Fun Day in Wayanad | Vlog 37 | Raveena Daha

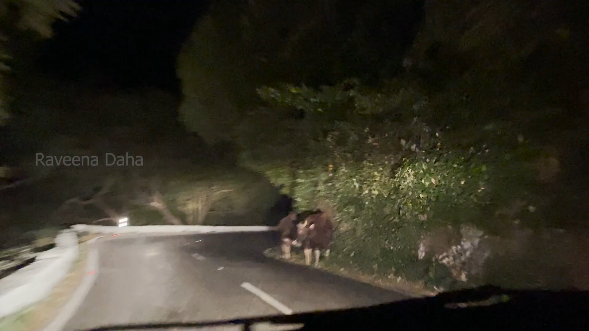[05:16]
ஸோ அன்ஃபார்ச்சுனேட்லி நமக்கு இந்த காட்டு யானை கிடைக்கல, காட்டு மாடு மட்டும்தான் கிடைச்சிருக்கு.